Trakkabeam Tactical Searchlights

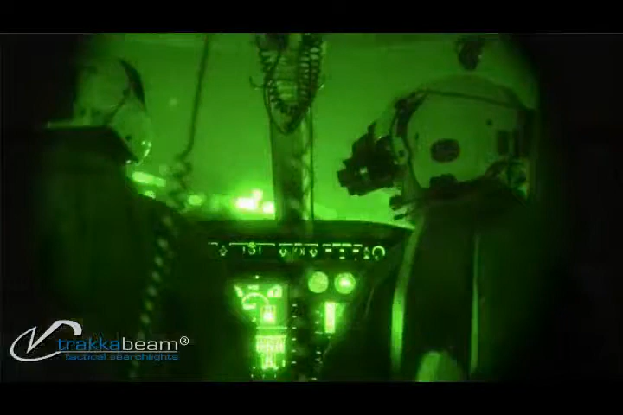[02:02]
All three of our crew members fly with NVG goggles.
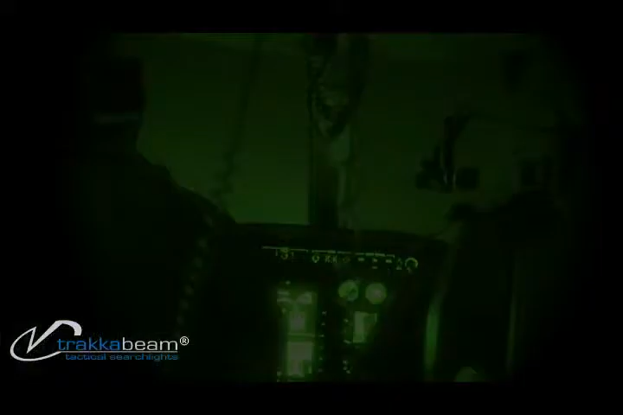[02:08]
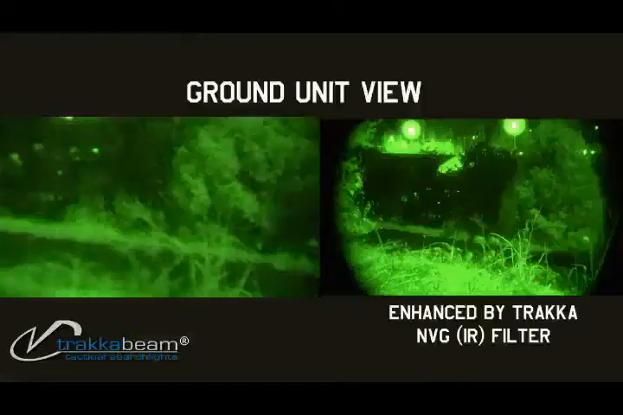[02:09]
Push of a button, you're into the NVG filter, and it's instant.
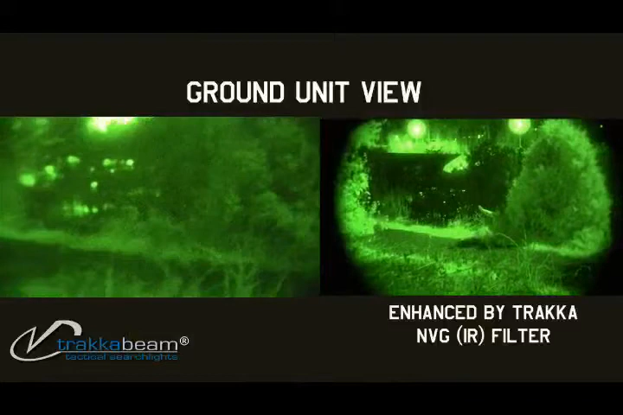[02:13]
And when we need that NVG filter on, it's there. Very reliable. No delay.